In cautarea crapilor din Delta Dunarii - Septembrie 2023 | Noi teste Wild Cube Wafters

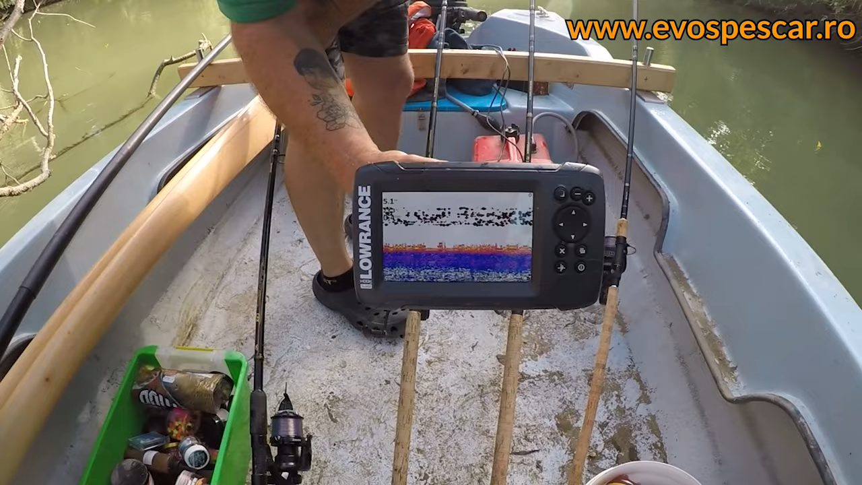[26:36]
aproape. Ce cât de greu e câteodată să-i cobori la momitor.
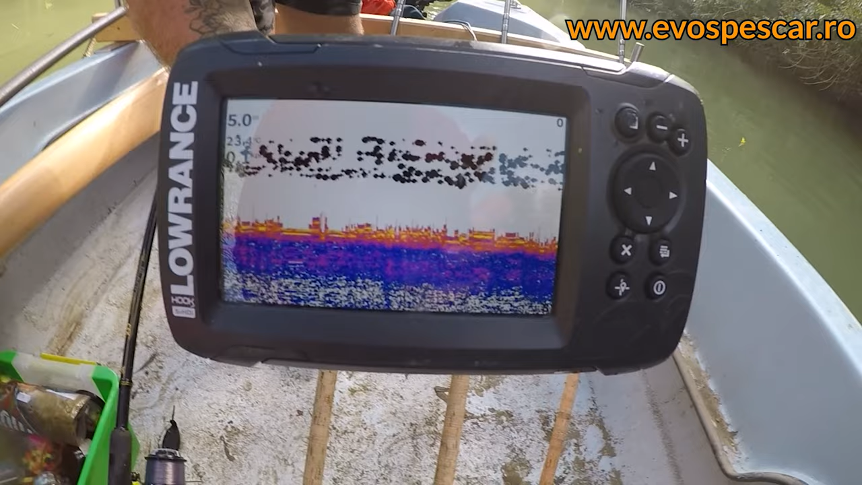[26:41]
Deci avem o distanță, o adâncime de 5 metri, după cum vedeți. Și ei stau exact între apă, la 2 metri și jumătate. Și pești.
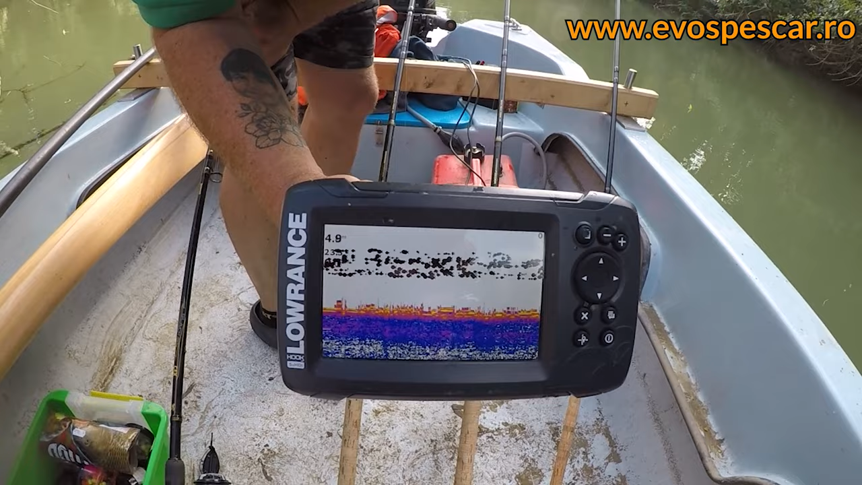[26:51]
Mulți. Mulți, foarte mulți. Cam asta se întâmplă de multe ori.